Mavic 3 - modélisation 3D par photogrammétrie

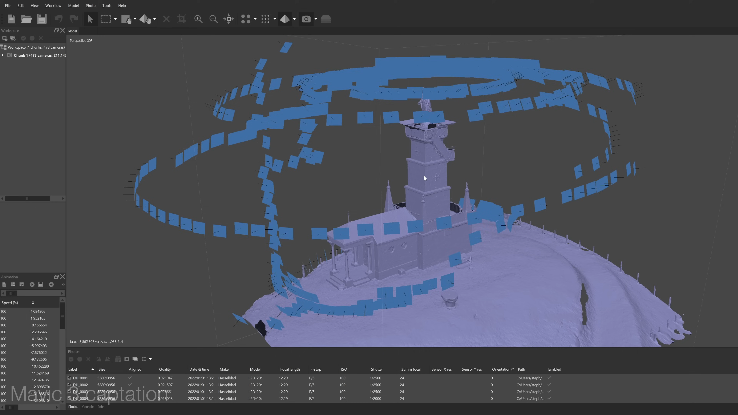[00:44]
Pour ceux qui ne connaissent pas la photogrammétrie, c'est un procédé qui consiste à modéliser en 3D un sujet, un édifice,
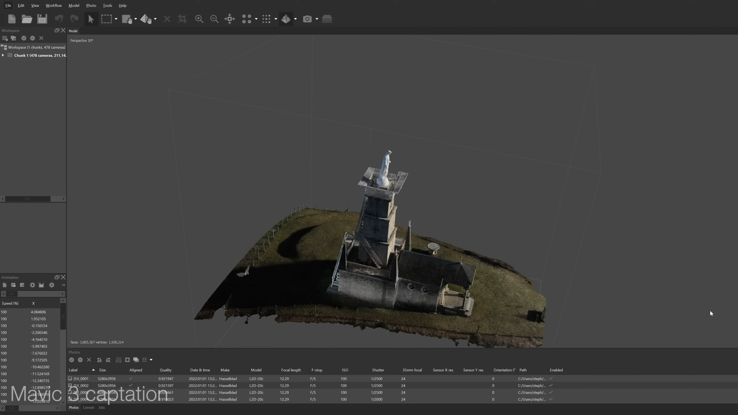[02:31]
où on n'aura pas d'informations et des trous dans le modèle 3D qui va être généré.
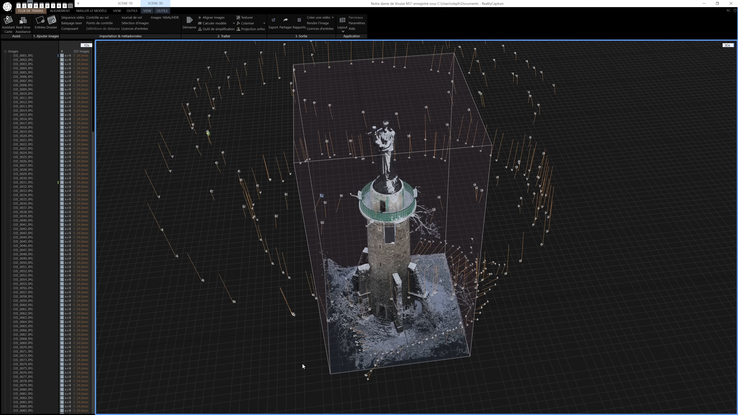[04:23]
Le Mavic 3 a été principalement testé en reconstruction 3D de monument avec la solution Reality
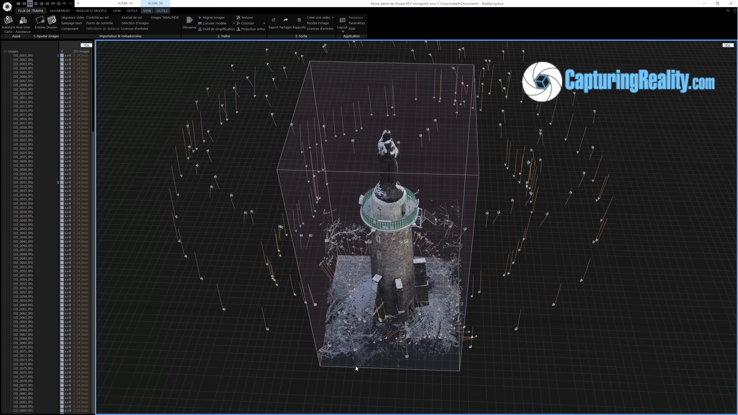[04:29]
Capture qui est parfaitement adaptée à la numérisation du patrimoine.
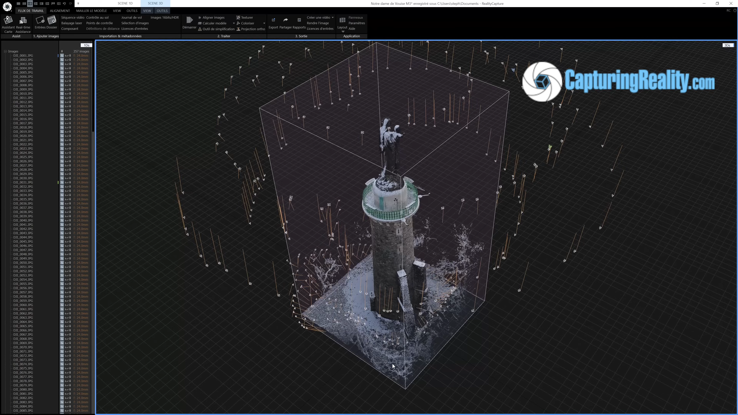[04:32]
Pour être plus complet, j'ai également vérifié les résultats en orthophoto, la justesse de l'échelle sans point de contrôle et aussi testé le Mavic 3 avec Agisoft Metashape.
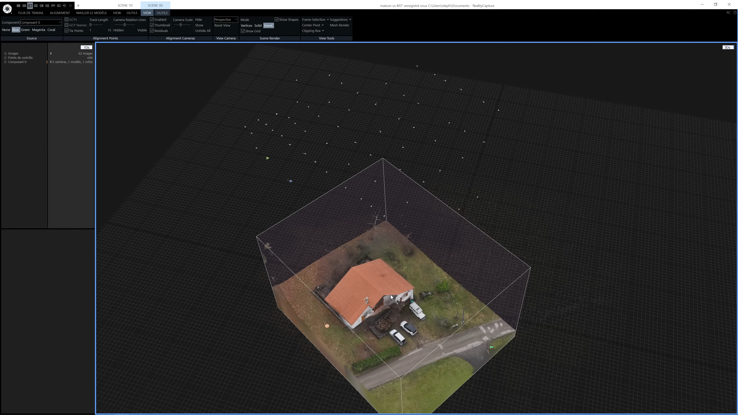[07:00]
L'objet de ce test est de réaliser une orthophoto d'une maison au moyen de 62 photos prises à la verticale à 50 mètres sol.
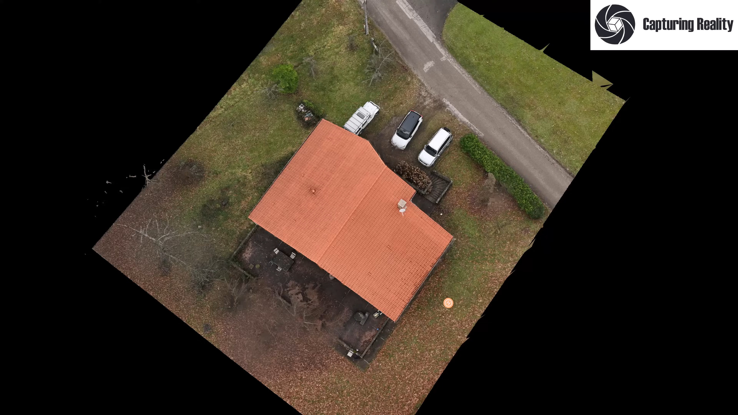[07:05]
La reconstruction 3D correcte mais n'est bien entendu pas en mesure de modéliser les zones cachées telles que les parties sous toiture qui n'ont pas été photographiées.
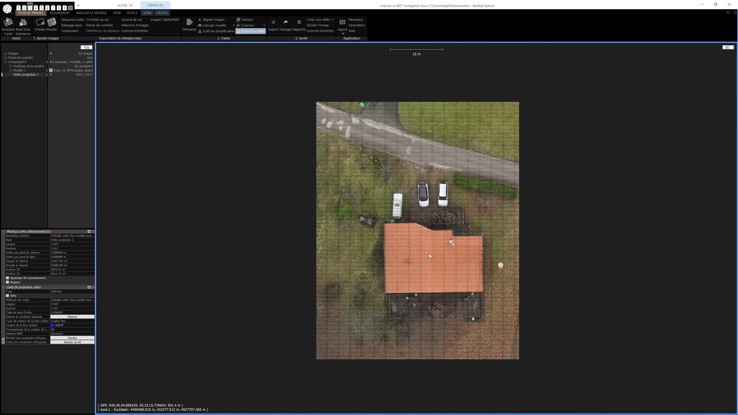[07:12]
L'échelle sur les dimensions horizontales est juste à moins d'un pour cent près malgré l'absence de points de contrôle. Comparaison faite avec un Mavic 2 Pro, avec une captation prise au même instant,
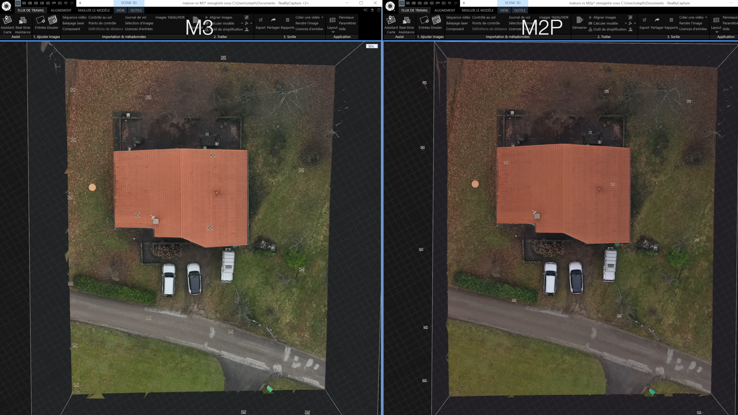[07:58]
Concernant la qualité des textures générées, elles ne diffèrent pas de manière significative et reflètent les contrastes locaux plus appuyés du Mavic 2 Pro.
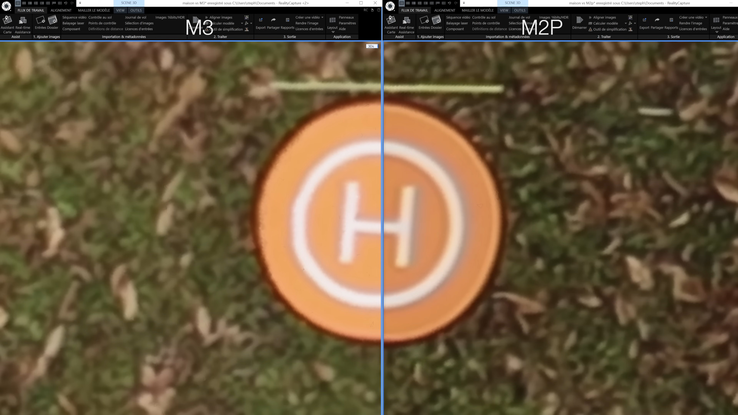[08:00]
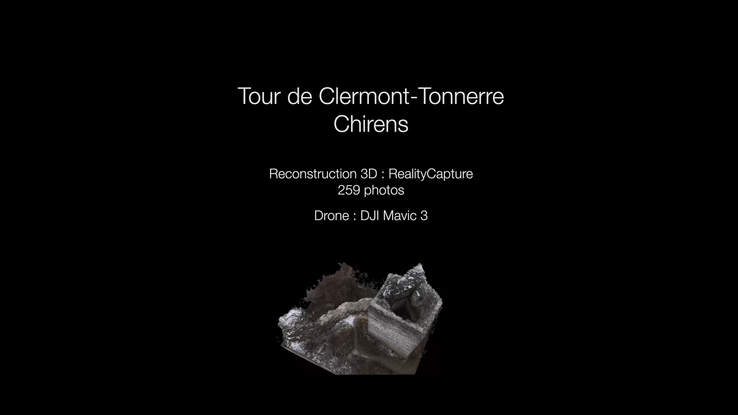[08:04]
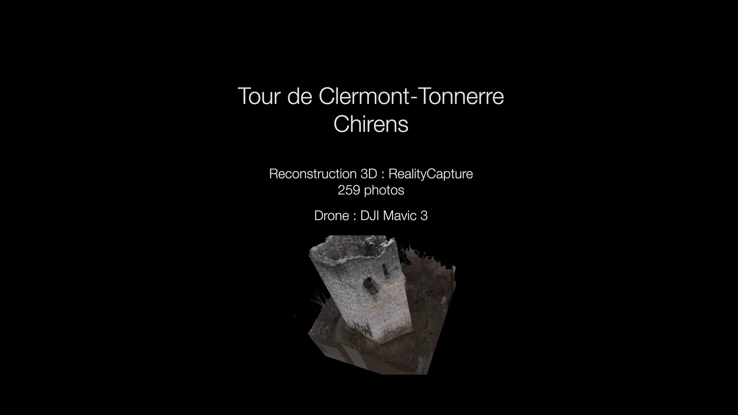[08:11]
Pour cette tour médiévale, la difficulté est de bien reconstruire l'intérieur à peine éclairé.
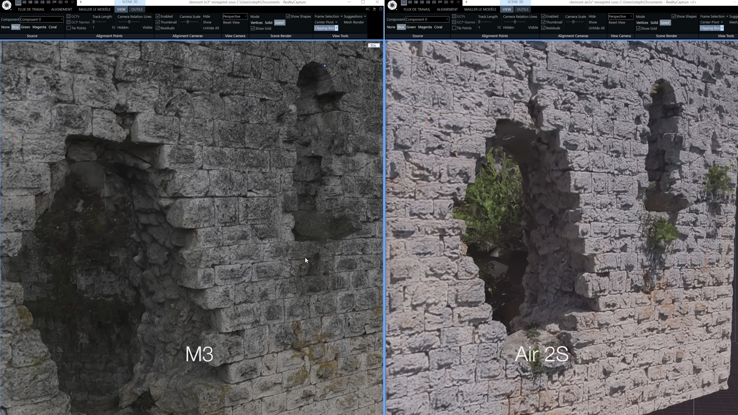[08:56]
Comparé au modèle 3D issu du R2S, le modèle est plus riche,
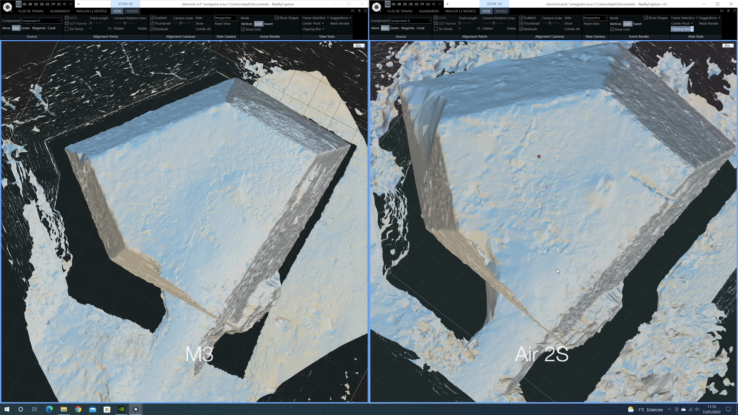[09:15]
Concernant les zones intérieures également bien mieux rendues avec le Mavic 3, je modère la comparaison car la captation du